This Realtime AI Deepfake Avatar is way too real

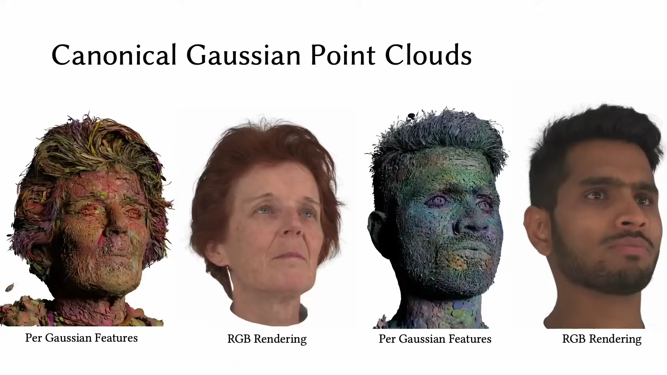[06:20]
Our avatars consist of a canonical Gaussian point cloud with latent features attached to each primitive, as visualized here. We show animation results from a driving facial performance, demonstrating accurate expression transfer, even under extreme expressions.